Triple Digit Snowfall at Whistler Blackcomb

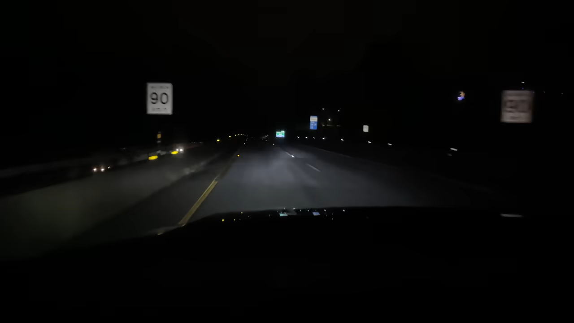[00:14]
Roads are looking clear so far out of Vancouver. Absolutely swamped in Squamish. Man, it is so nice when the Whistler Village looks like a Whistler Village again with snow all over it.
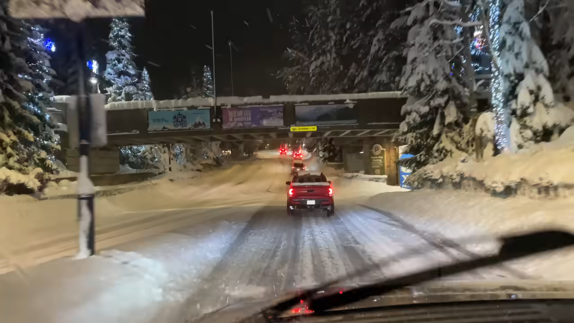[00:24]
Let's just go walk around, get some cows. No need to go skiing. Lineups are the same as cows anyways.